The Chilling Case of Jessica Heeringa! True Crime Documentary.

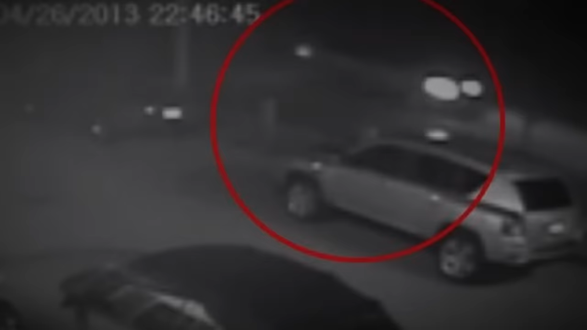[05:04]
At 11.02pm, the footage captured a silver minivan turning northbound onto Grand Haven Road. Subsequently, footage from the Homestead Tavern showed the same van traveling northbound on Grand Haven Road just one minute later.